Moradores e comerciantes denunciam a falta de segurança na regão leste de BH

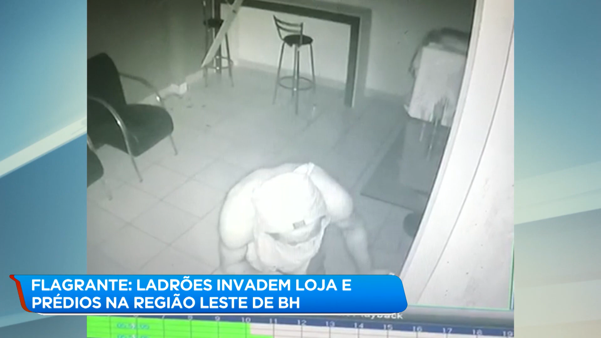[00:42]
As imagens mostram o suspeito já no interior da loja. Ele anda de um lado para o outro. Usando uma lanterna, abre gavetas em busca de objetos de valor.
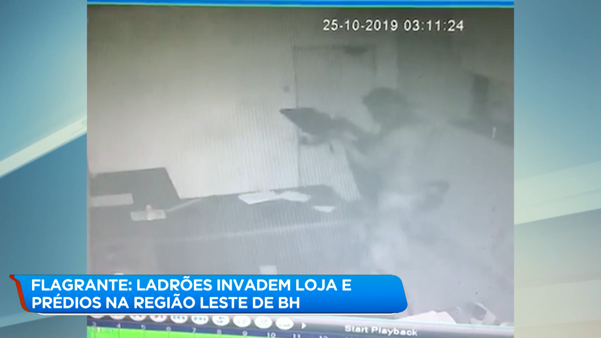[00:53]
Do escritório, ele conseguiu levar dois computadores e um celular. O furto foi descoberto no dia seguinte.
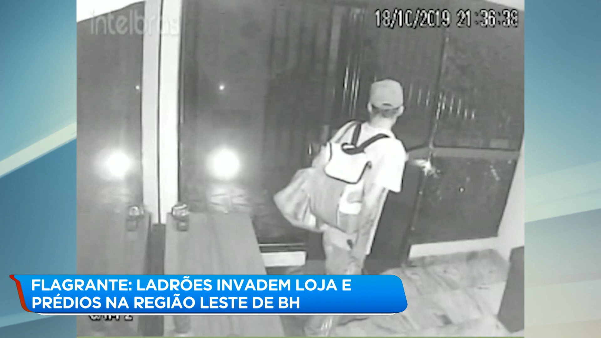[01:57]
Depois, faz a mesma coisa na portaria de vidro e sobe pelo elevador.
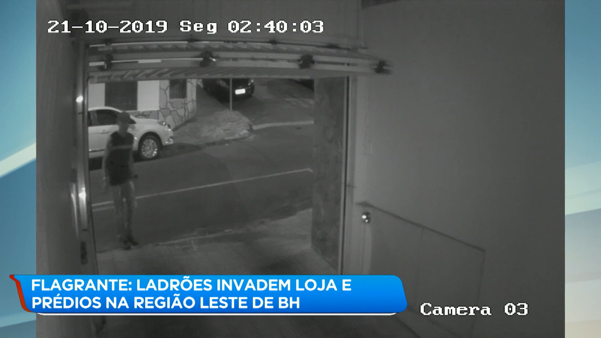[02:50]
Na semana passada, um homem aproveitou que o portão da garagem estragou, entrou no prédio e furtou uma bicicleta avaliada em 7 mil reais. O porteiro do prédio conseguiu flagrar o suspeito dentro do condomínio e chamou a polícia. A gente está em um lugar meio estratégico, em cima do túnel, Antônio Carlos, a Cristiano Machado.